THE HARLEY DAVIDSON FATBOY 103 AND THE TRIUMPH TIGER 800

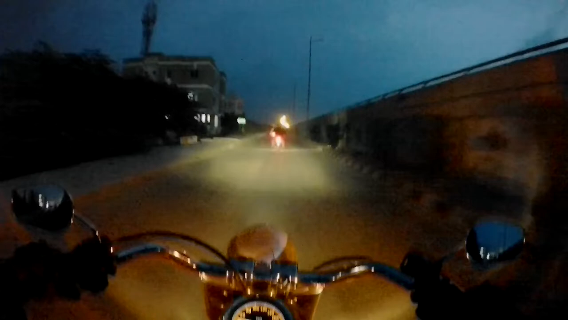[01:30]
so guys we're just entering outer ring road here on the service road going to go hit
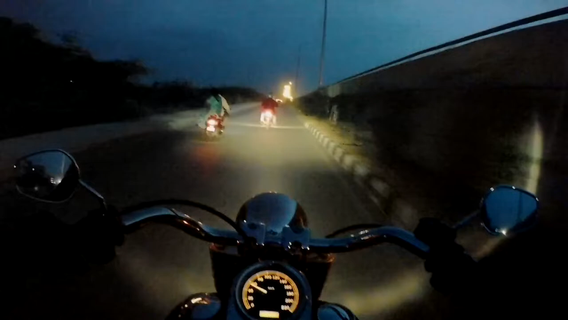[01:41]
outer ring road from this service road in some time this road takes some time to get up on the main outer ring road finally